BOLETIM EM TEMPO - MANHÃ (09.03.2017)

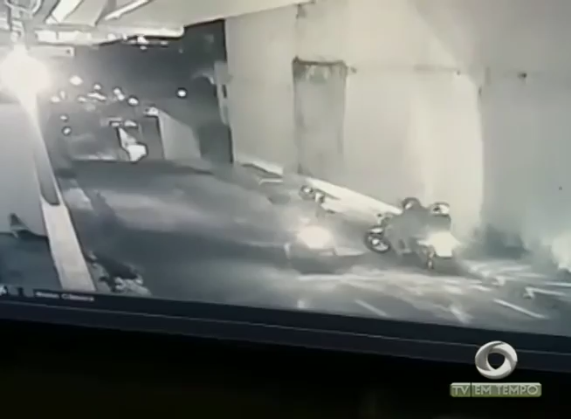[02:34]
Nas imagens, aparece dois homens em uma motocicleta. Um deles aborda Clédison e exige a moto do militar que reage ao assalto.